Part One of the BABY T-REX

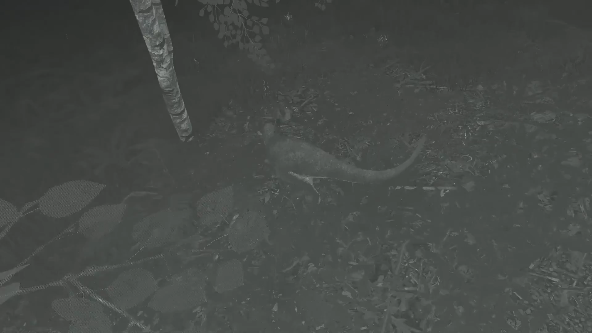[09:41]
it's an AI come on there we go must eliminate any presence around oh that's it he's gone